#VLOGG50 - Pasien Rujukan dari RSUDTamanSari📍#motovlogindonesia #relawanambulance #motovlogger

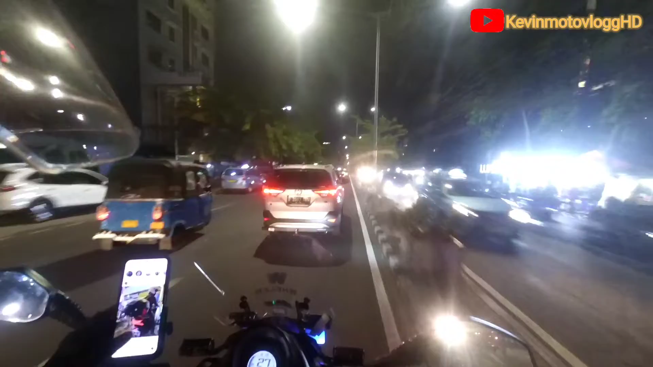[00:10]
Jadi malam ini gue dapat info ya dari Bang Adam, katanya bakal ada rujukan dari rumah sakit RSUD Taman Sari
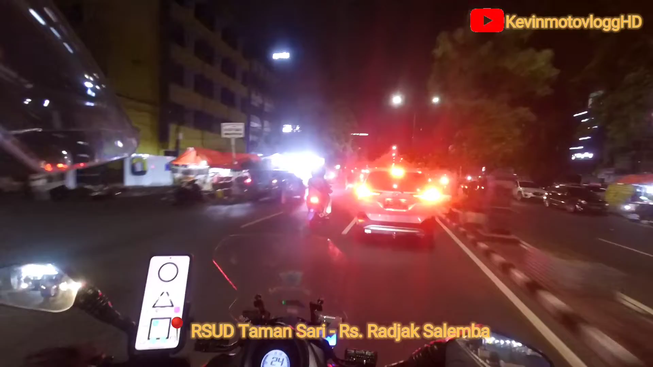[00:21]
ke rumah sakit Rajak di daerah Salemba. Ini gue sekarang lagi standby di mana nih ya, di daerah Mangga Besar. Katanya sih unitnya lewat sini ya. Jadi kita tunggu di sini aja. Atau mungkin kita ke RSUD-nya kalau keburu. Nanti kita lihat aja ya. Oke, halo guys.
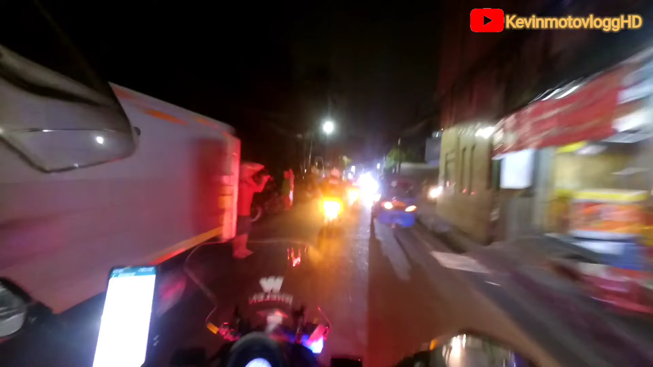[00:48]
Ya, jadi gua sekarang udah sama unit ambulansnya.
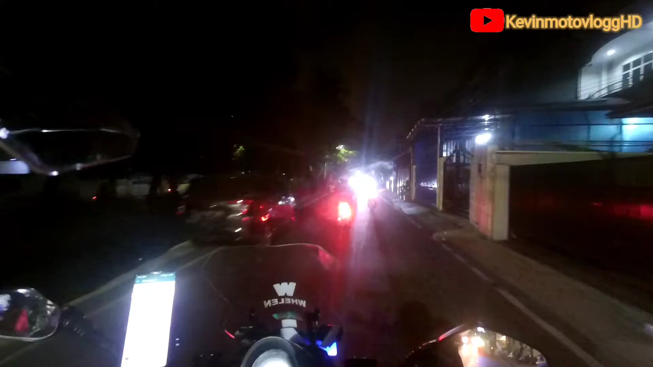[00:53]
Dan di depan ada Bang Adam MV bersama teman-teman Pasuslan ya kalau enggak salah nama anggota, nama ininya, nama apa ya? Nama relawannya lah ya. Jadi ini kita dari daerah Mangga Besar menuju ke Rumah Sakit Rajak Salemba.
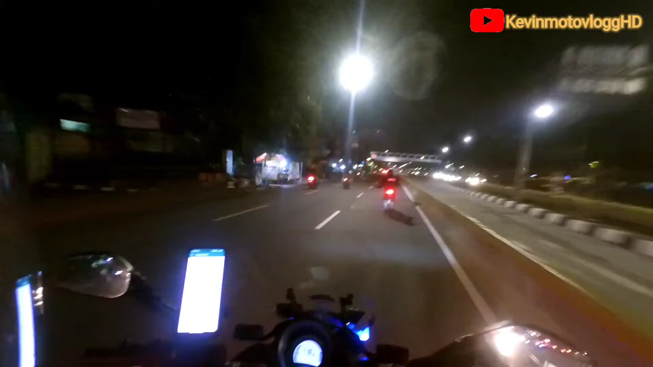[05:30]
Aduh. Kena lobang, guys. Kena lobang.
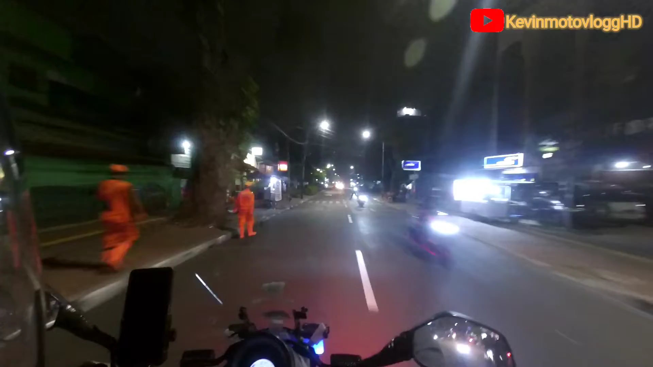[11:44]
Jadi kita sudah sampai di kita sudah sampai di Rumah Sakit Rajak.
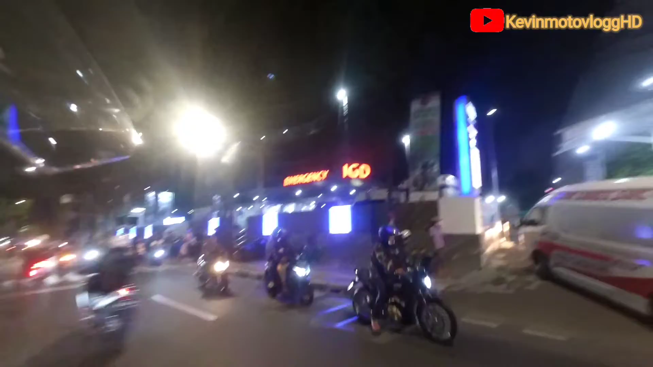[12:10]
Oh, itu unit yang nggak ada plat nomor. Oke guys, sampai situ dulu aja videonya. Kita sudah selesai pendampingan unit ambulans bersama teman-teman
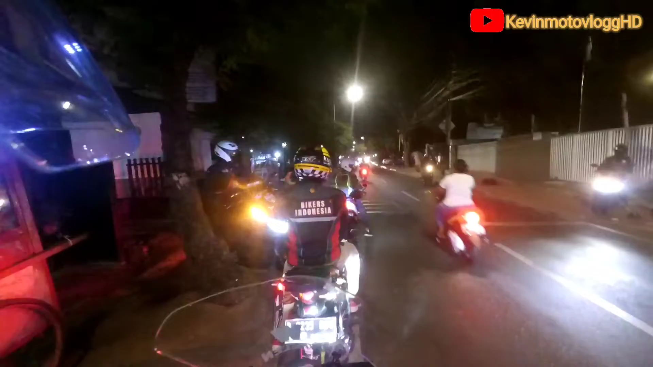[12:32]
dari Pesuslan, terus ada apa tadi tuh ya, gua nggak tahu deh. Thank you guys sudah menonton.
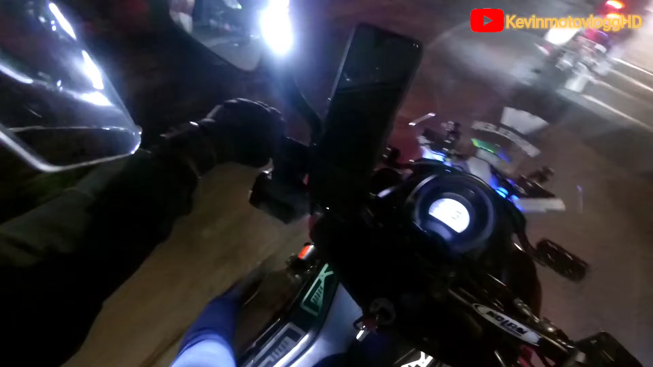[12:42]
Kalau kalian suka jangan lupa tekan tombol like, komen juga di bawah, terus juga share.
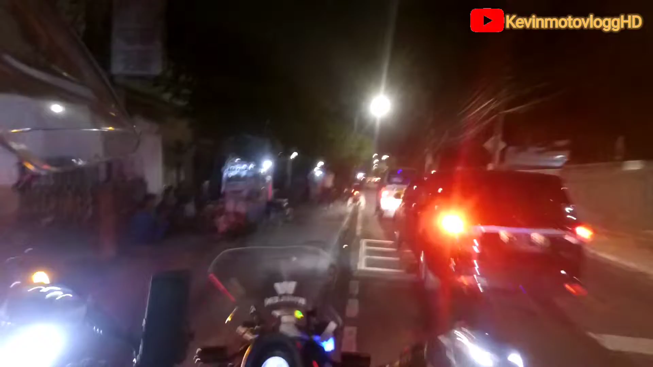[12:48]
Ada Bang Adam, gelap bang kayaknya deh, hasilnya gelap.